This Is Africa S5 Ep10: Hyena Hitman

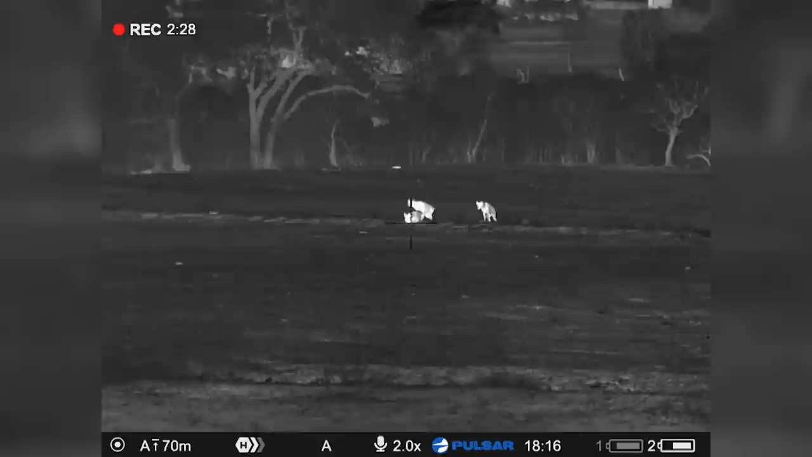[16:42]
Can I try that one sitting? No. You hit the ground. The one right behind it is bigger. Okay, the far left one, standing looking at you. The last thing I wanted to do was to make a bad shot and miss the hyenas and then they all run off and then what have I done for the village? Nothing. So I wanted to make sure of my shot.
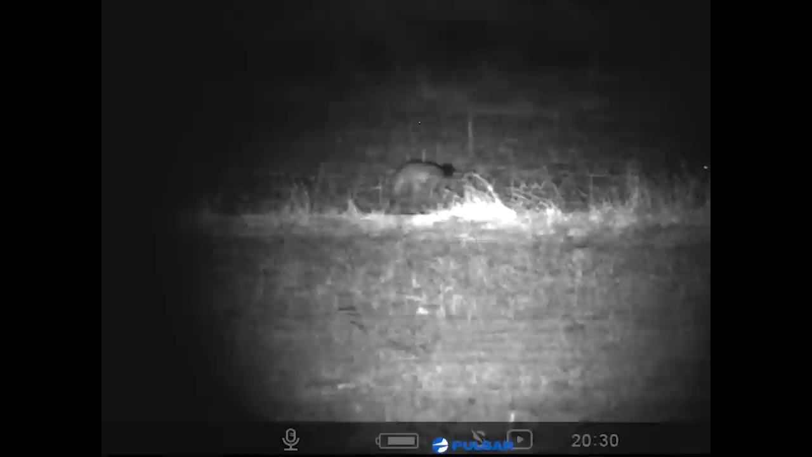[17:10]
Taking third from the left. I'm looking at us, eh?
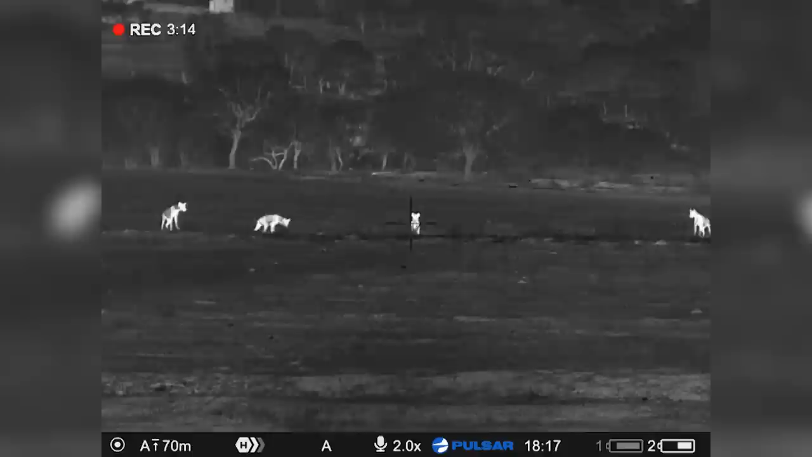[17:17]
Yeah. Wait for it to turn.
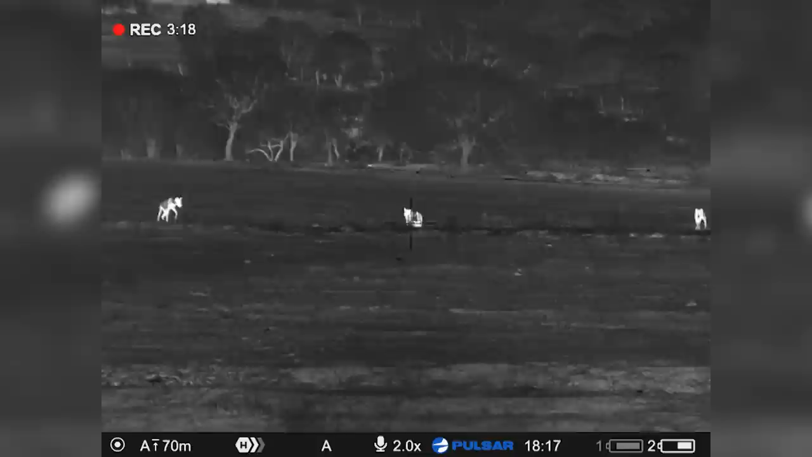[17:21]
Coming in now. The yellow one, the one in front.
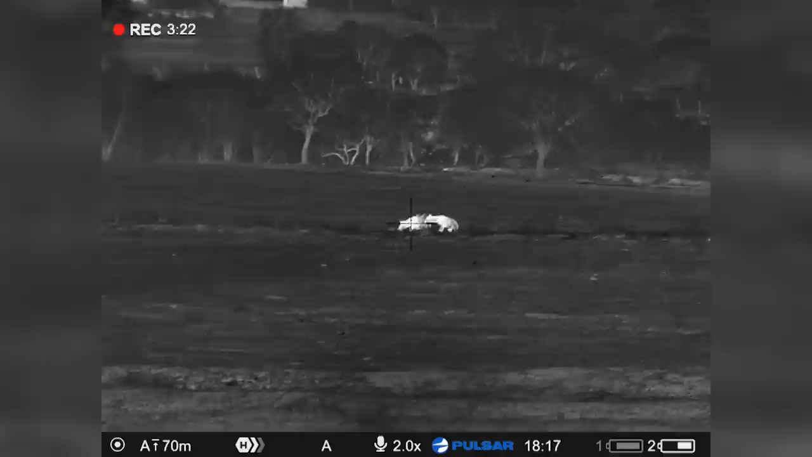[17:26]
So I can't distinguish. Hold on. The one in front. Coming to the speakers. Okay. To the speakers now.
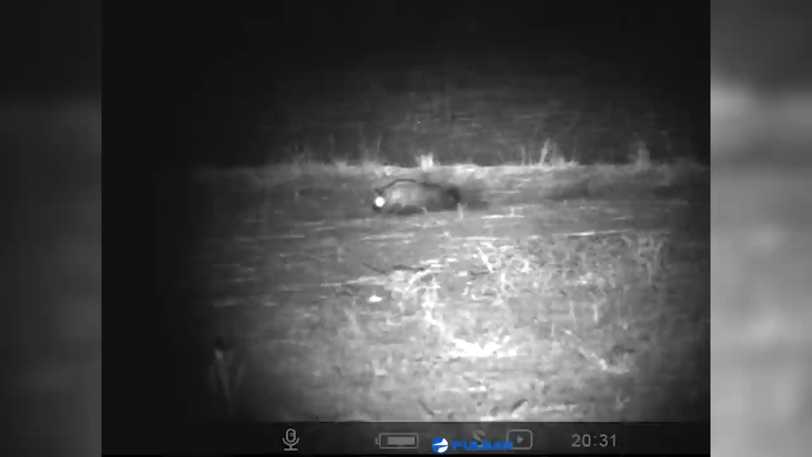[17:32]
Sitting down. When it spins.
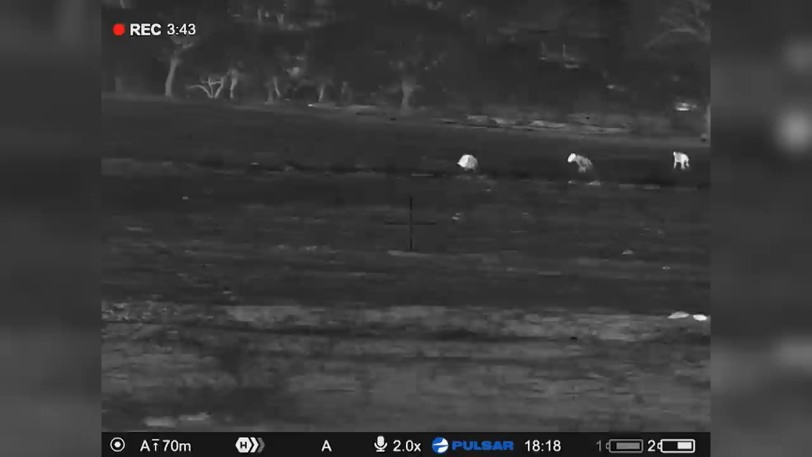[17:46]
Okay, you hit it.
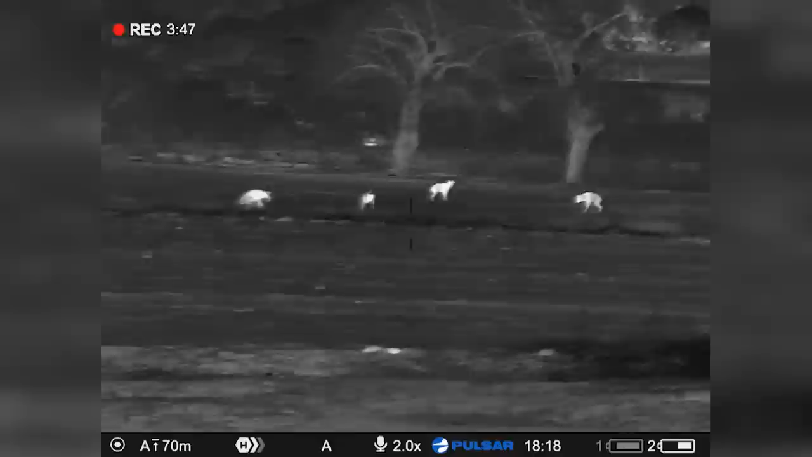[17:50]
Spinning, it's running left, running right.
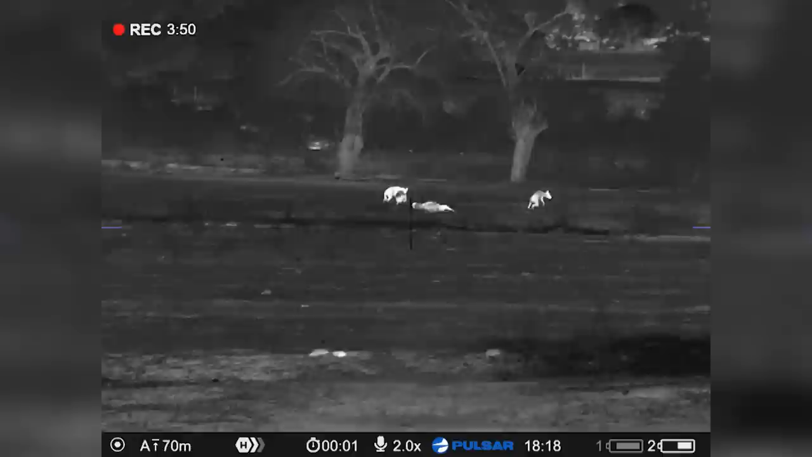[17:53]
And then it's down. Yeah, it's down, just wait there.
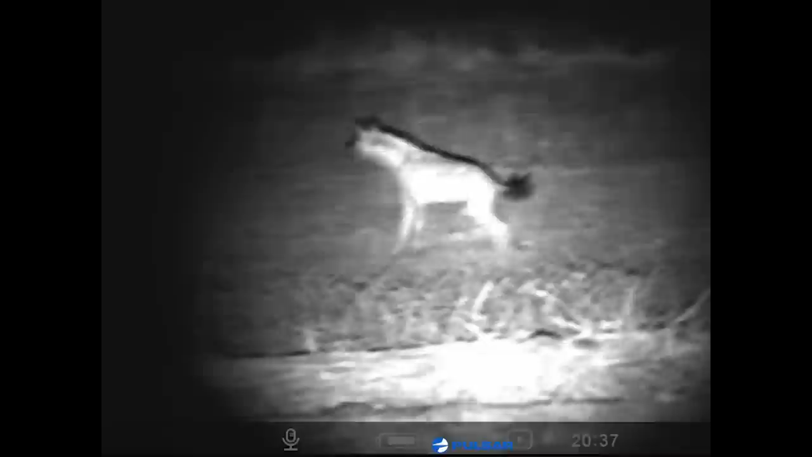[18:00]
Stay on him, he moves it.
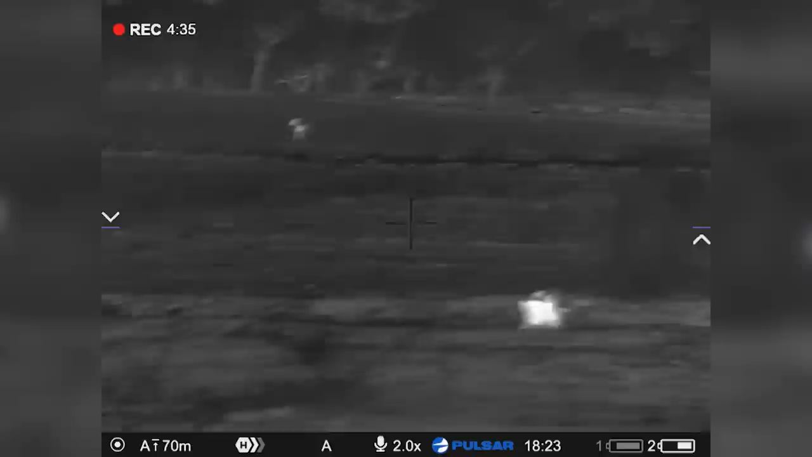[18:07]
Stay on him.
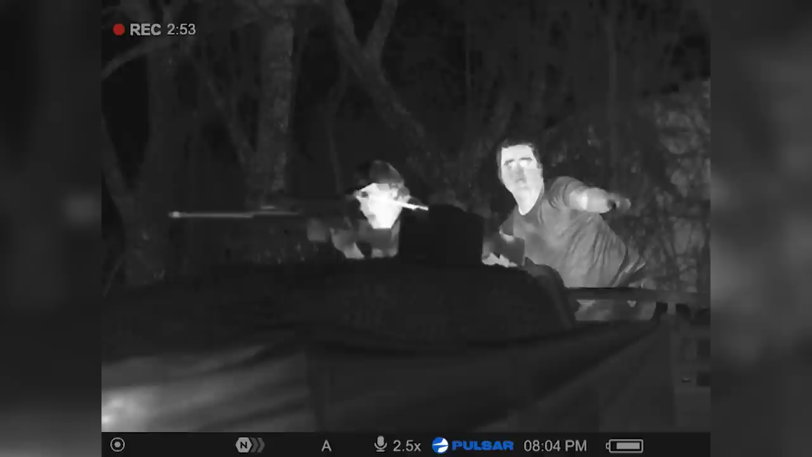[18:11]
I know from the footage of the Pulsar products that you're watching, it looks like, you know, we could see what was going on and whatnot. But as soon as you take your eye away from that device, that Pulsar device, we could not see anything. It was completely pitch black. So it was a little bit chaotic, I must admit, but very exciting nonetheless.
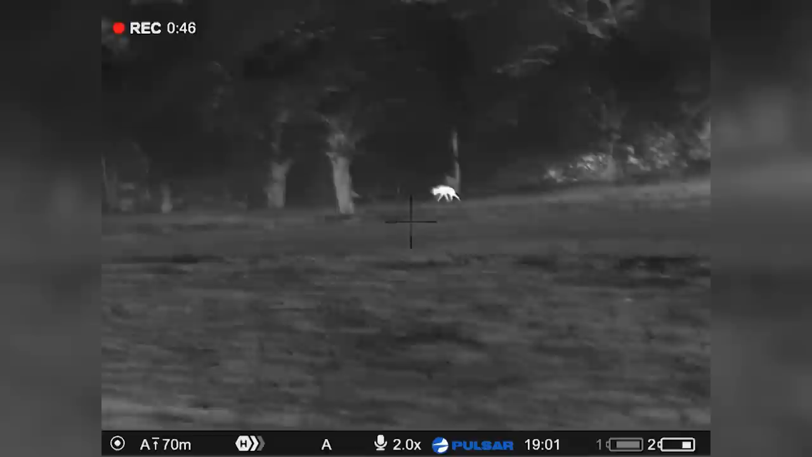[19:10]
Steve, let me shoot him, man. I'm going to whack him. No, the distance is too much. Let me just pick him up. Put him on him. Doesn't matter. It's too far. Trust me. This is Africa is brought to you by Riton Optics.